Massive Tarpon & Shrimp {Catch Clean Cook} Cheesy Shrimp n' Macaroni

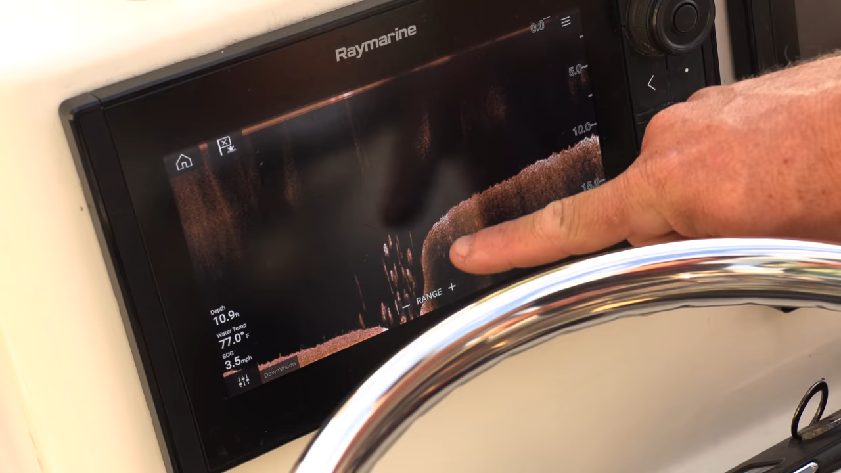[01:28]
On screen: depth 10.9 ft, water 77.0°F, speed 3.5 mph
This represents the bottom and you can see that drop off there.
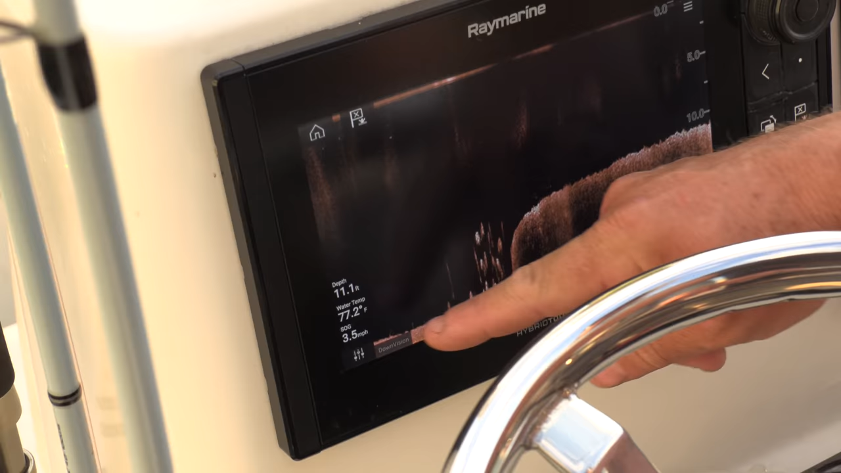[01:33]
On screen: depth 11.1 ft, water 77.2°F, speed 3.5 mph
All those marks are tarpon. That's what we're looking for. So this is about as easy as it gets.
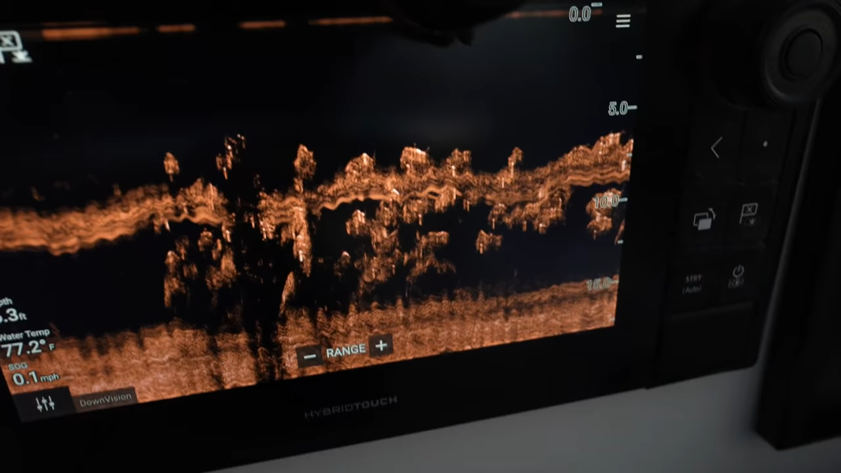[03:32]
On screen: water 77.2°F, speed 0.1 mph
We saw some fish out here to the port and starboard side of the boat. So we pitched out a bait. So much anticipation in this.